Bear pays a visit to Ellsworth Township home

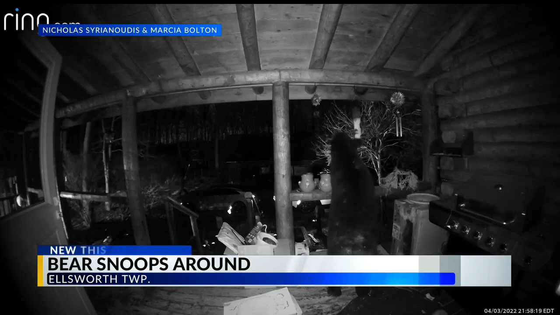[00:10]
It happened on Western Reserve Road. The bear snoops around on the porch a bit before just leaving. They say this isn't the first time the bears come onto their property, but it is the first time they caught it on camera.